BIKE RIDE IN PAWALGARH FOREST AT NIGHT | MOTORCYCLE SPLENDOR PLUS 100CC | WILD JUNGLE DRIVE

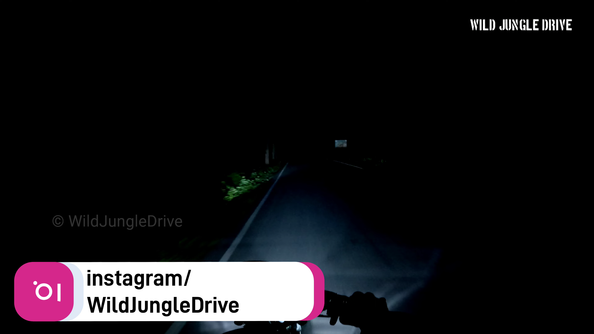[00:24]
तो दोस्तों जैसे कि आपको पता है कि हम दिखाते हैं आप लोगों को जंगल ड्राइव, साथ ही जंगल एडवेंचर भी। तो ऐसा ही कुछ एडवेंचर आज होगा, आप देखेंगे जंगल नाइट ड्राइव। और हम जा रहे हैं अभी अपने घर, मतलब कोटाबाग।
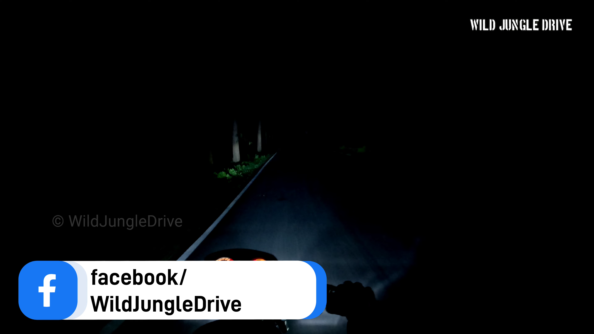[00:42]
रास्ते में पड़ेगा बैल पड़ाव से लेकर पवलगढ़ का जंगल। अभी हम हैं बैल पड़ाव रेंज में,